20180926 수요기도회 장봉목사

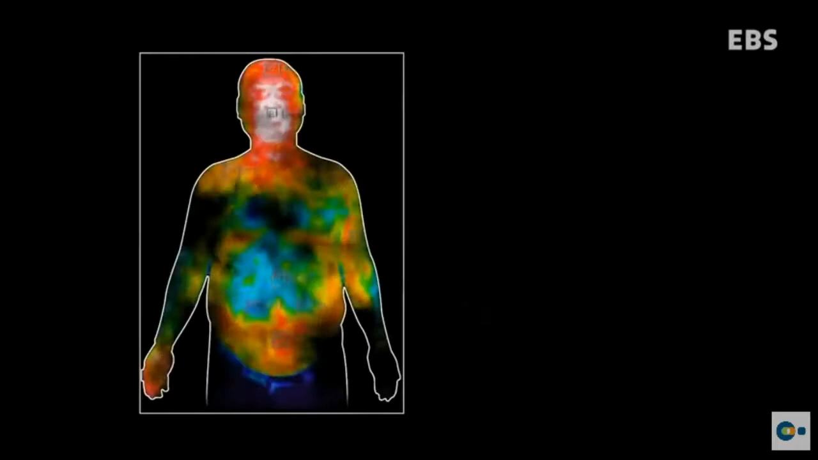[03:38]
검사 결과 얼굴에 열이 꽉 차있는 송종섭 씨는 평소에도 화가 난 상태입니다 긴장도가
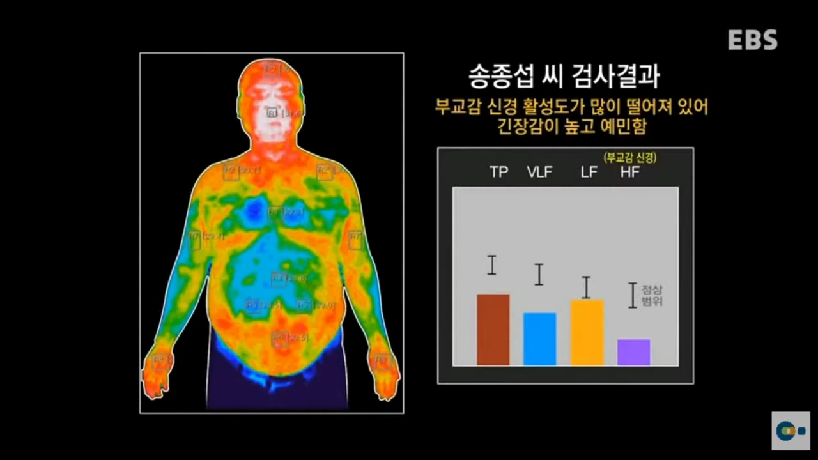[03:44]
굉장히 높고 스트레스에 대해서도 굉장히 취약한 형태를 보이고 있어 자극에 대해 예민한 경향을 보입니다 명옥 씨는 얼굴뿐만 아니라 가슴 전반에 열이 많아 평소 답답함을 호소하고 있는 상태인데요 명옥 씨 역시
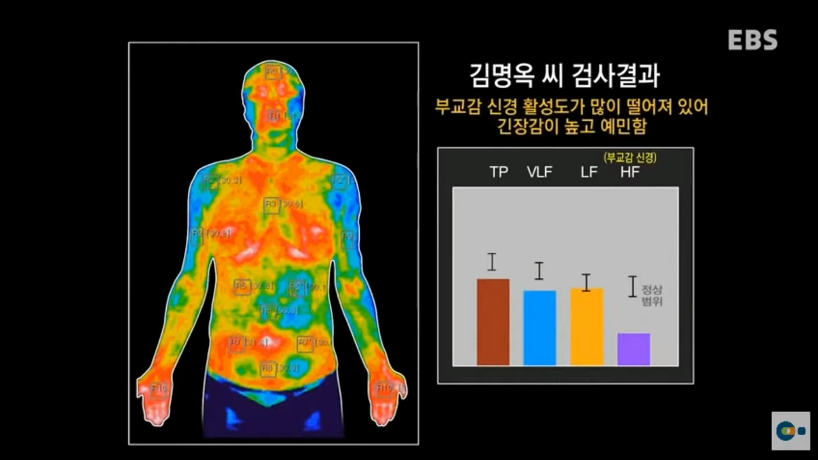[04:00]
정서적으로 과다하게 긴장되어 있고 스트레스에 대해 매우 예민한 반응을 보입니다